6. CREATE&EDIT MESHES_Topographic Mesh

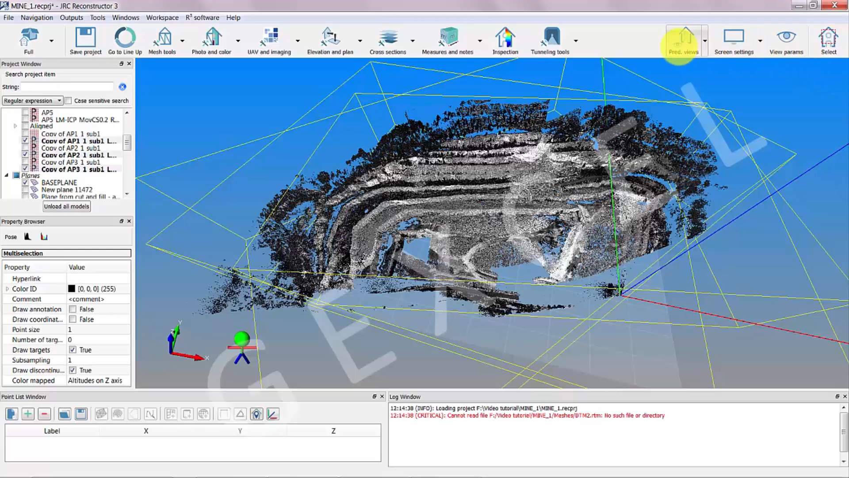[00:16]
We can create an ortho camera to specify the viewpoint of the topographic meshing.
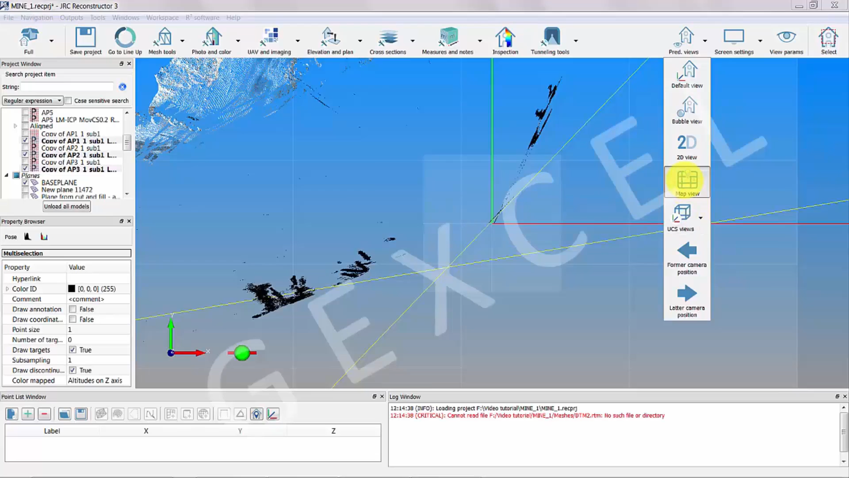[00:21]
In this case we use a top view. Select elevation and plan and then create camera. Ortho.
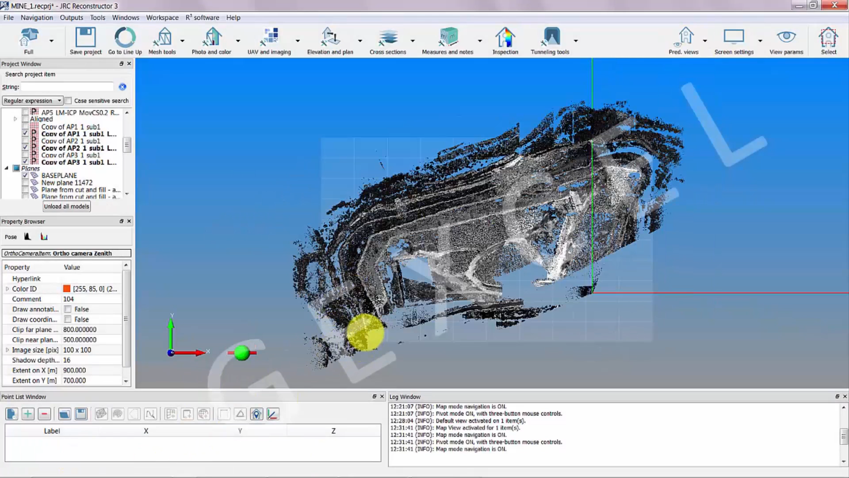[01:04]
So we have first to pick up the points by double-clicking with the left mouse button on the points of the point cloud, holding down the Alt key. The selected points appear annotated in the 3D scene and listed in the point list window. To create the polyline, select, in the point list window, make polyline and choose close polyline.
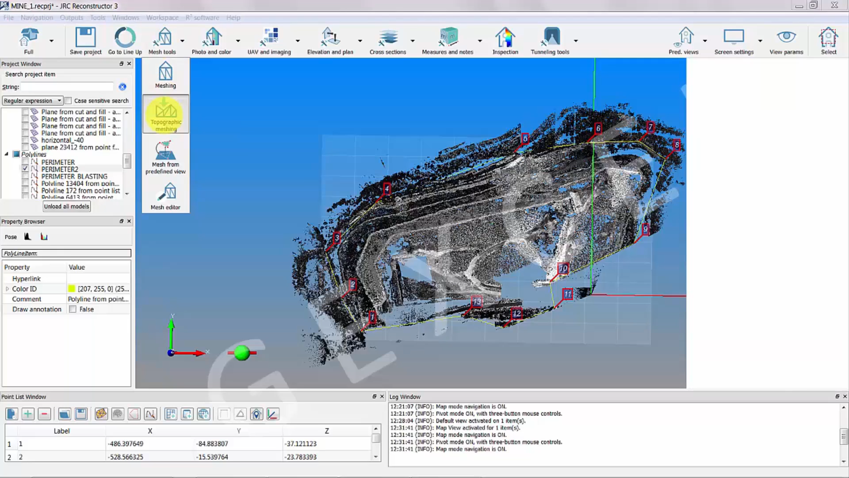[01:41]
Select mesh tools and topographic meshing to open the recipe window of the topographic meshing process. Follow the instructions. Drag and drop the several items in the right places, points of clouds, ortho camera and polar line.
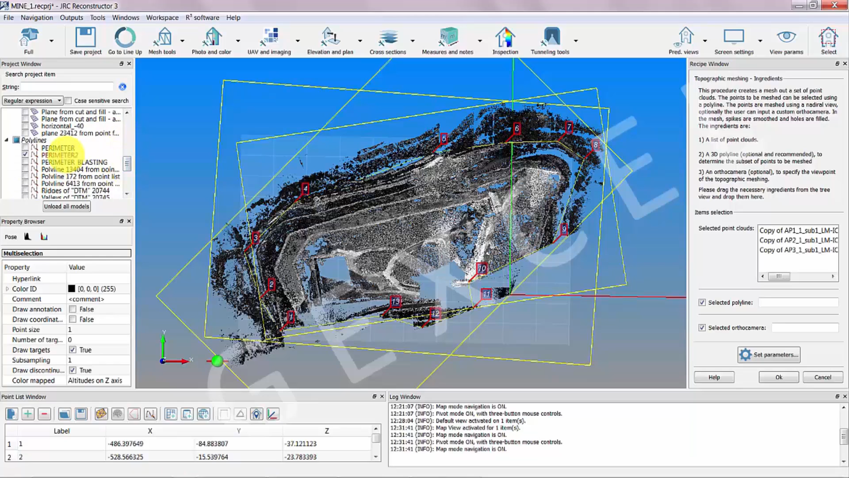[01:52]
You can also set the parameters of the meshing process.
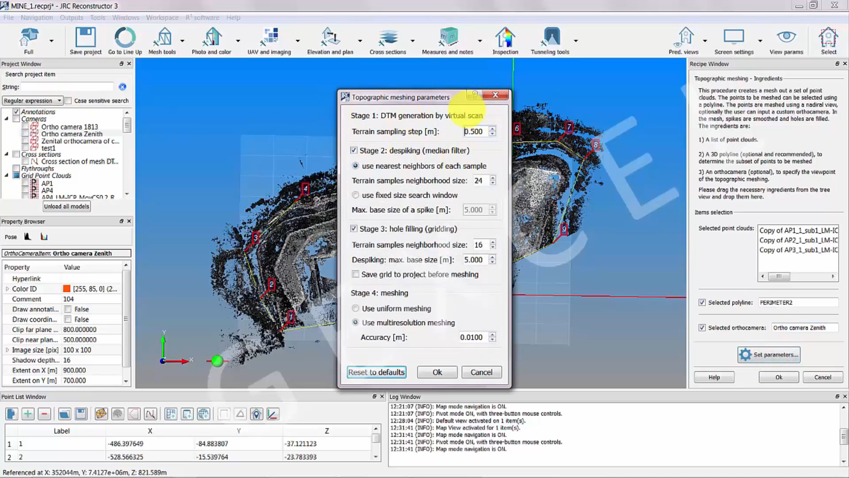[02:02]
Then select OK. The process starts.
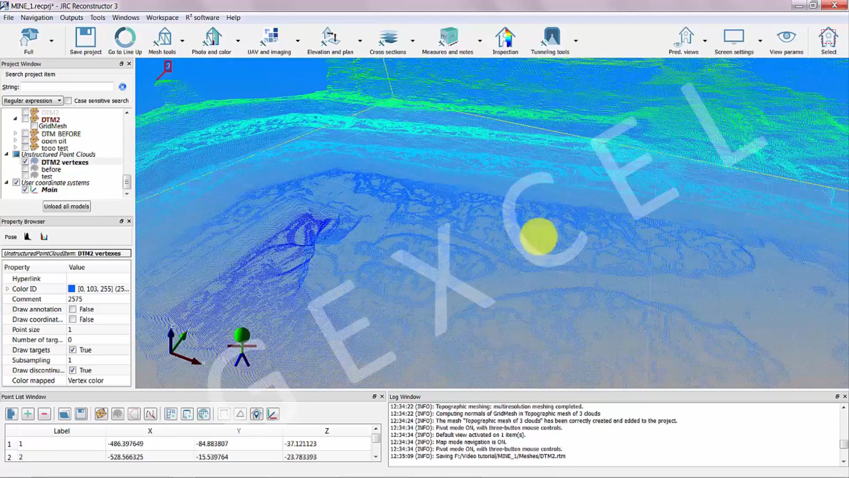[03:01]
We can also export this point cloud in several formats.